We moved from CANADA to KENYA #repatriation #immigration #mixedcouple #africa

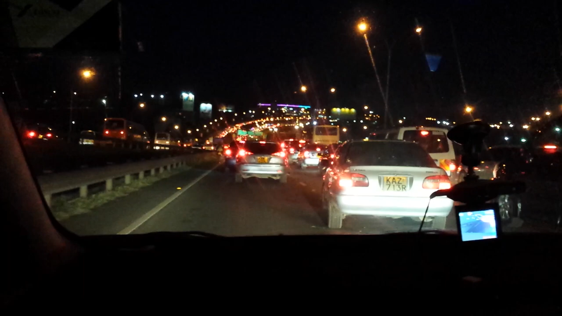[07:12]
Late, late night. It's a game. Game. Game is a big store. A South African market. Is it like Walmart kind of? Yes. In fact, it is a brand of Walmart. Because I saw Mainstay's products. That is Walmart brand. Yeah. Yeah. So we're going to check out some stuff there. And we're trying to get through Friday rush hour traffic. And which side of the city are we going to Salman? It's called... This is called Thika Road Highway. This is Thika Highway. Thika Highway. Okay. And there is a town 30 miles out called Thika.